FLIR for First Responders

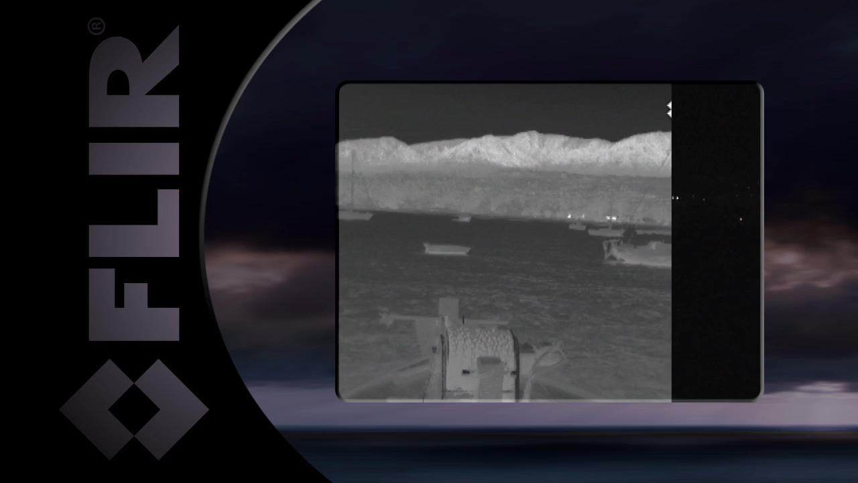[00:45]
let you see clearly in total darkness and can make the difference in your mission.
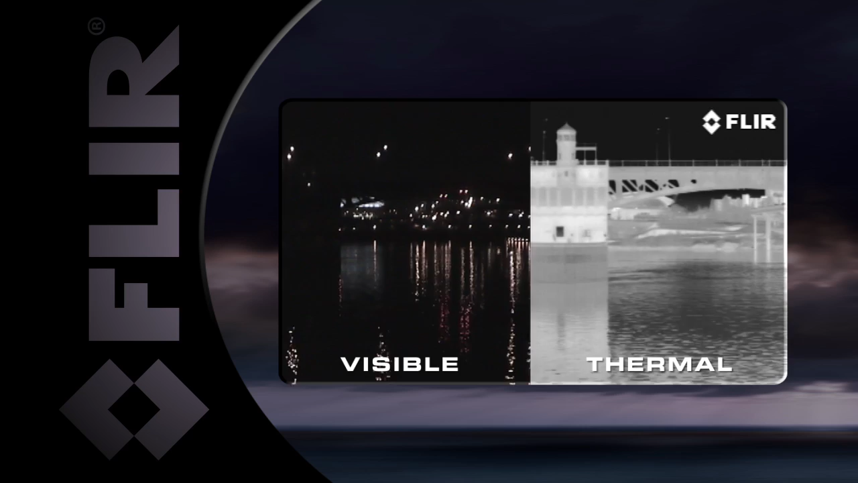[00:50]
FLIR thermal imagers are the night vision systems of
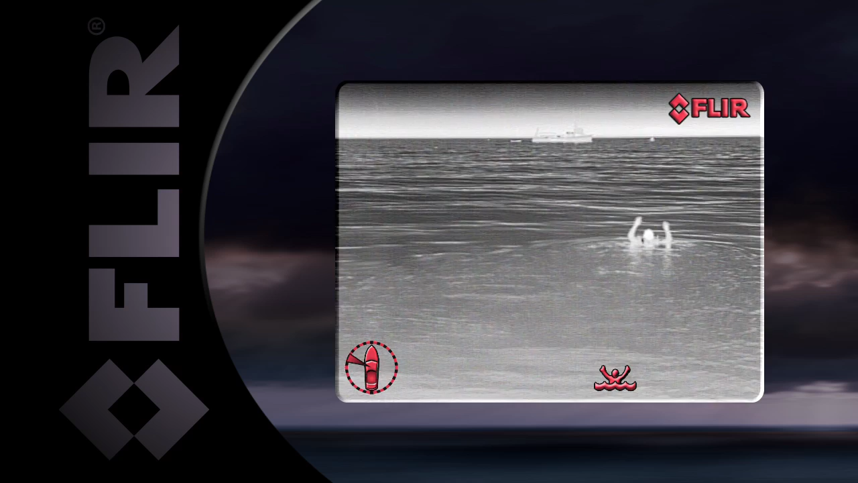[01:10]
or environmental protection, FLIR has a system to help you see at night and complete your mission safely and efficiently.
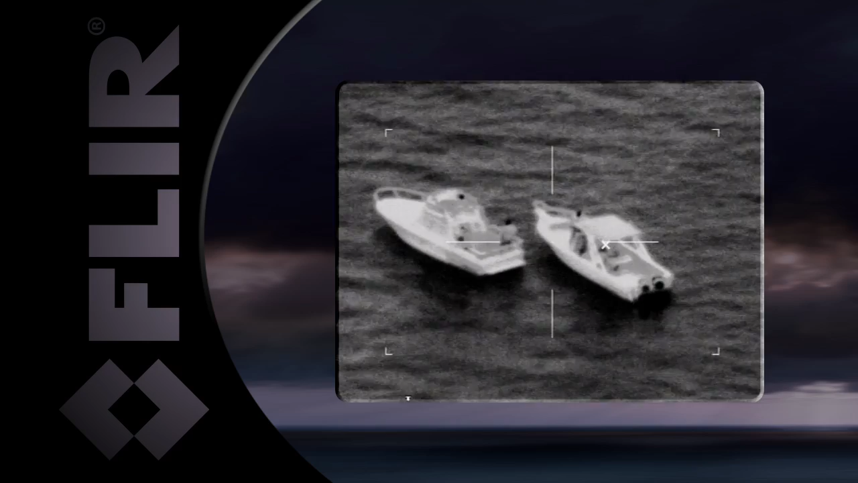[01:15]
Thermal imagers work in total darkness and provide clear black and white video of everything around you. FLIR thermal imagers will also allow you to navigate at higher speeds and with greater confidence at night. You can clearly see outcroppings of land,
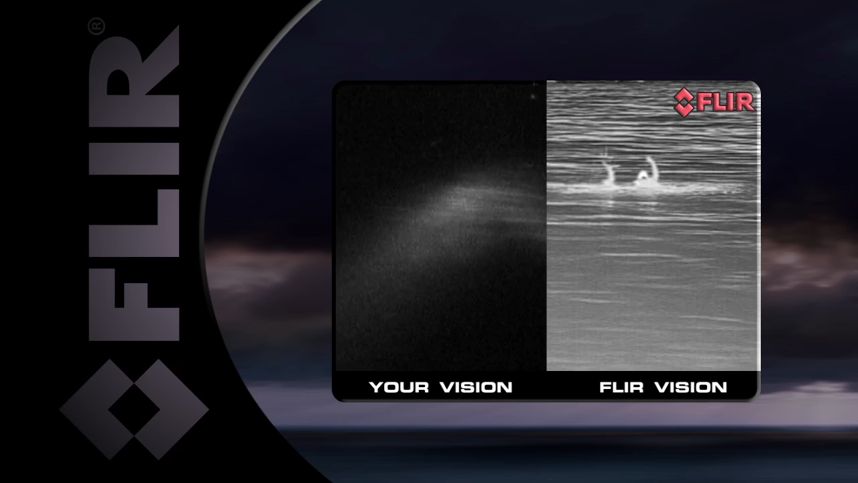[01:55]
Finding someone in the water at night with a narrow searchlight beam is often more a matter of luck than skill,
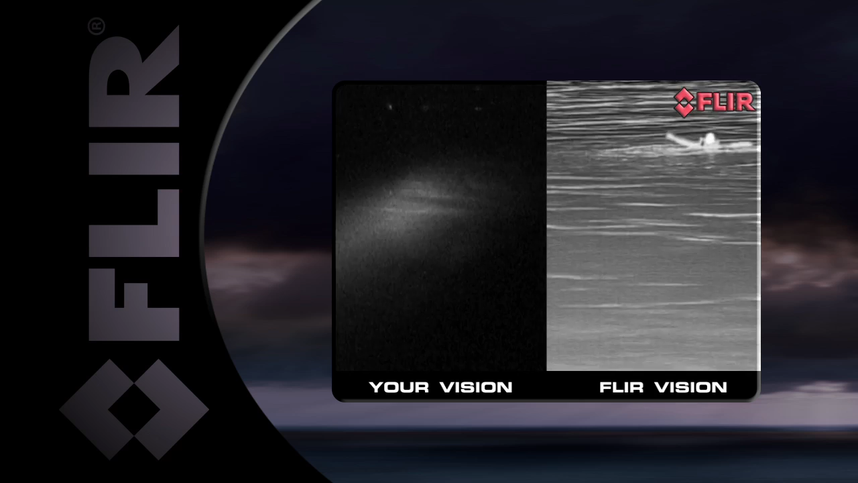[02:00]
but FLIR thermal imagers see a person in the water clearly, night and day.
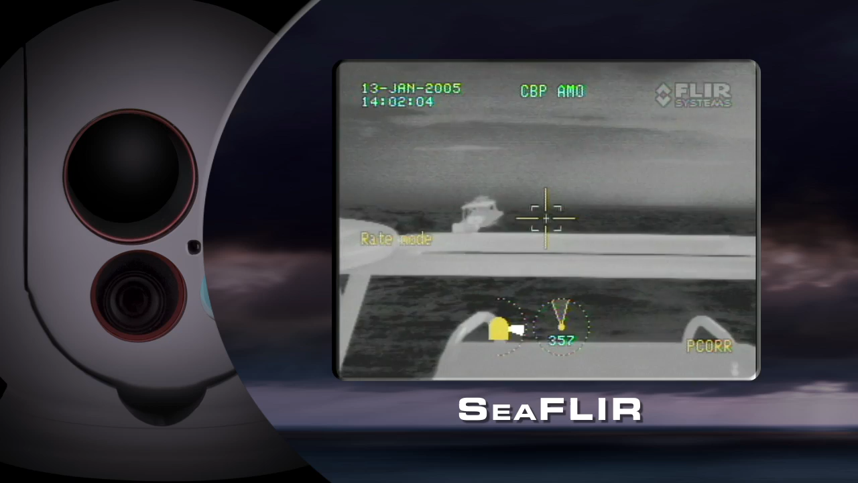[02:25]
The compact nine inch C FLIR long range system features a stabilized 450 millimeter zoom thermal camera,
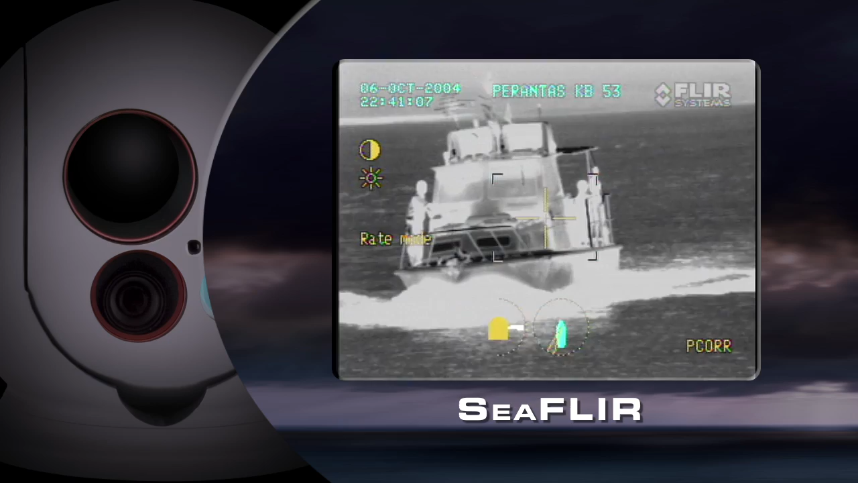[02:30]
daylight camera, and multiple laser options.
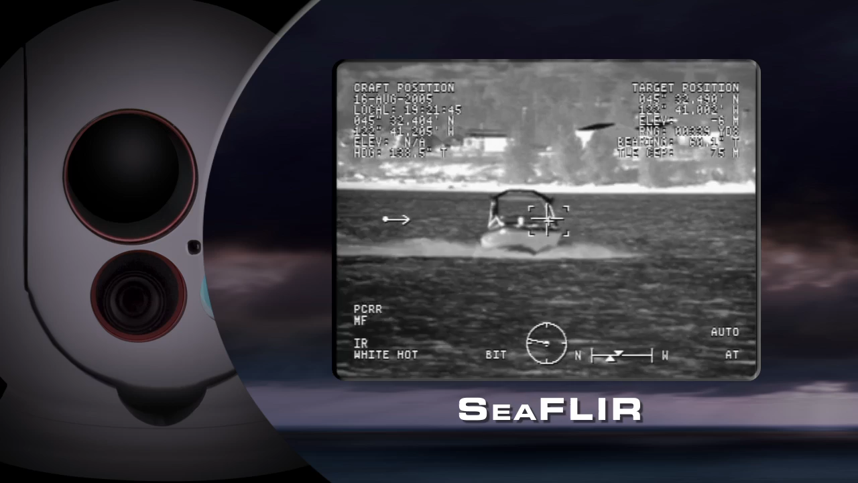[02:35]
The most popular class of thermal imagers in the world,
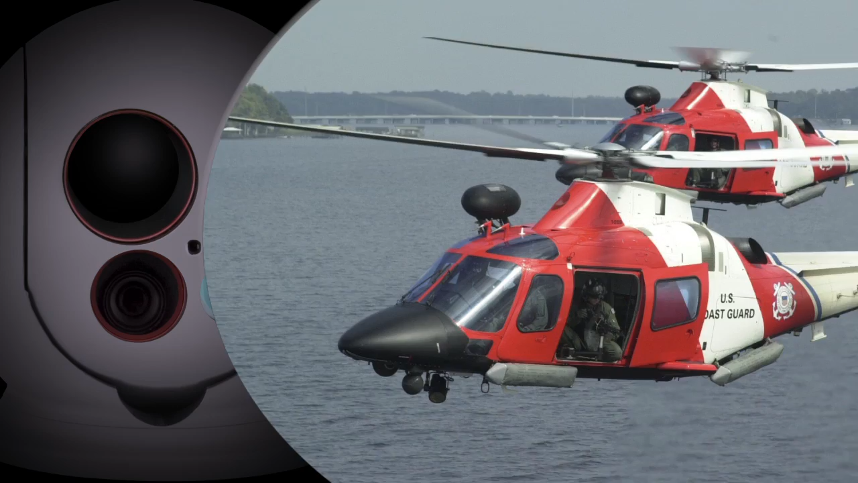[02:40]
FLIR has fielded thousands of its nine inch systems on maritime and airborne law enforcement platforms.
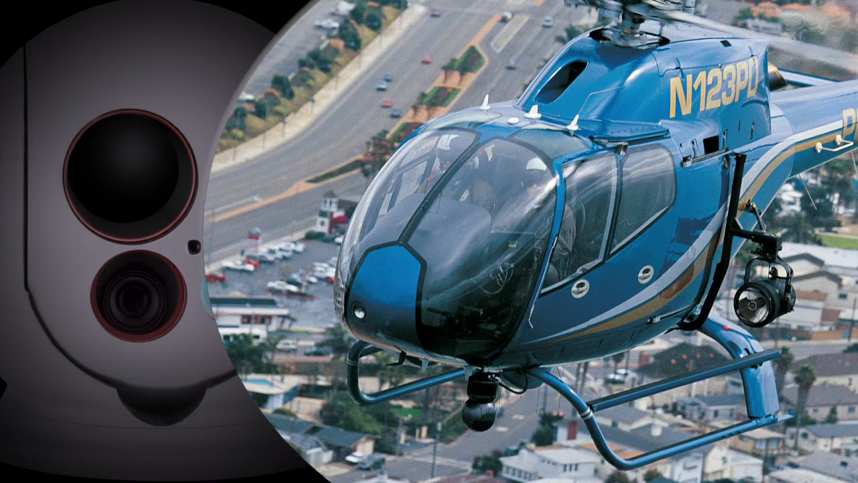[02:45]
Powerful, flexible, and built to last,
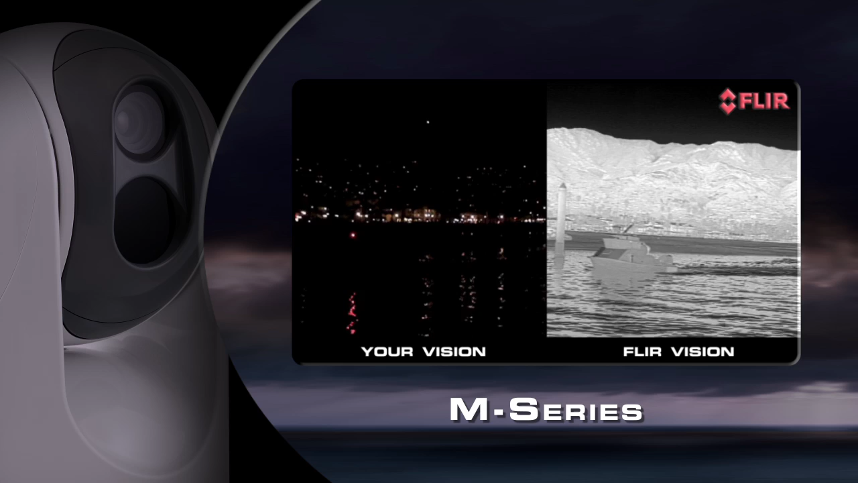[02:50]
the dual payload M-series features a thermal night vision camera in either 320 by 240 standard resolution
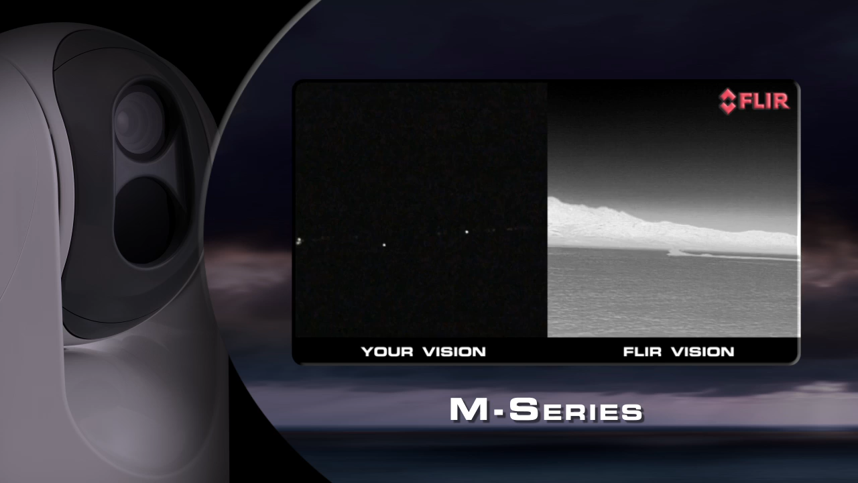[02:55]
or 640 by 480 high resolution format, along with e-zoom functionality for long distance viewing.
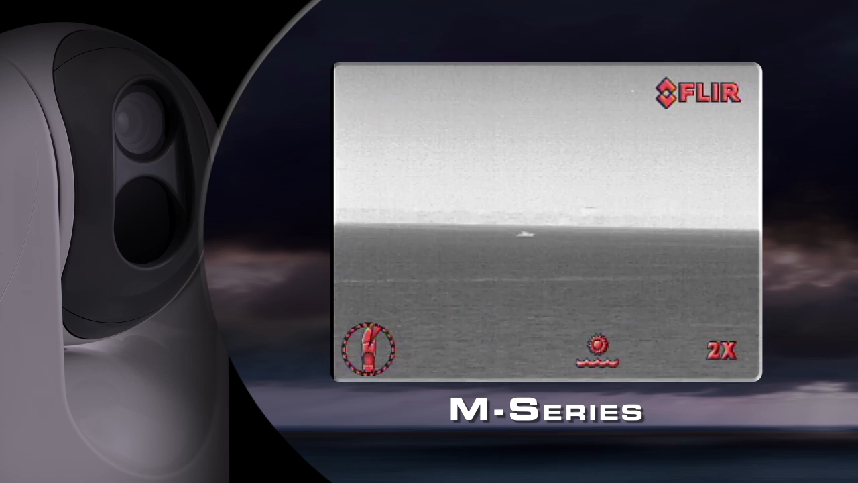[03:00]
The extreme low light MicroLux TV camera
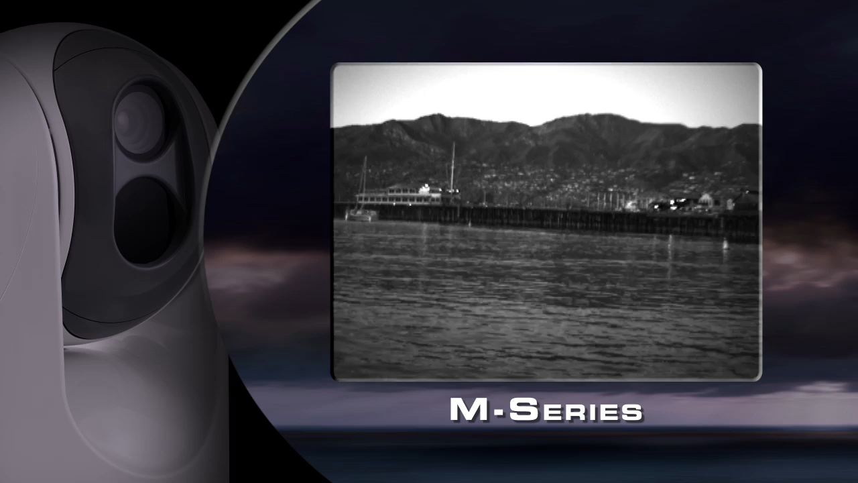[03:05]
provides improved visibility during twilight hours.
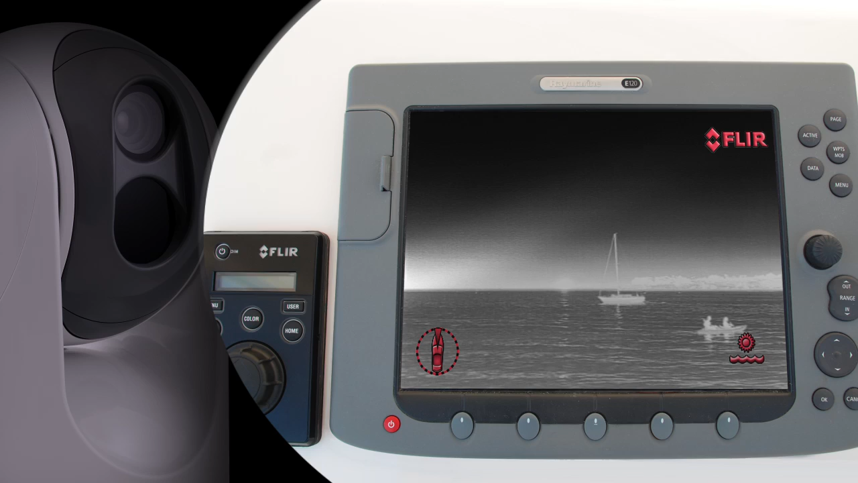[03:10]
M-series systems use Ethernet connectivity for easy installation, control, and interface with other onboard electronics.
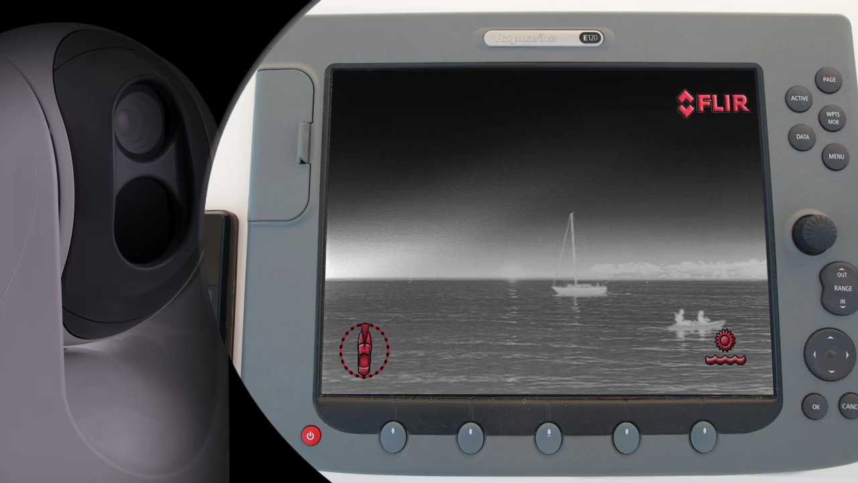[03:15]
A rugged waterproof gimbal enclosure, which can be mounted either ball up or ball down,
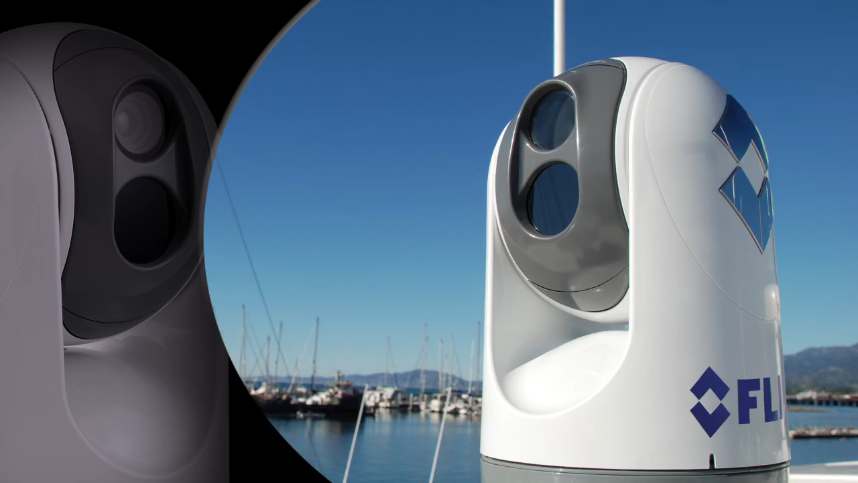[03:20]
provides a continuous 360 degree pan and plus or
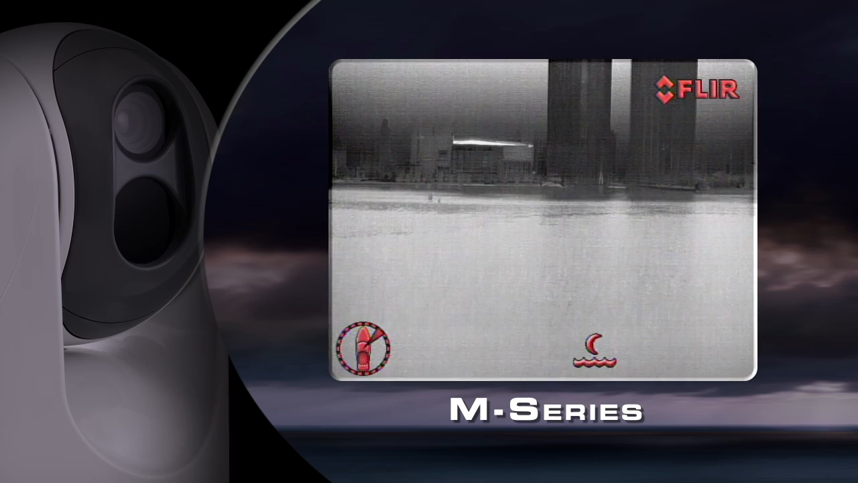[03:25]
minus 90 degree tilt field of regard for horizon to horizon visibility. The Voyager 2 is designed for agencies that need gyro stabilized medium range thermal and visible light imaging capability.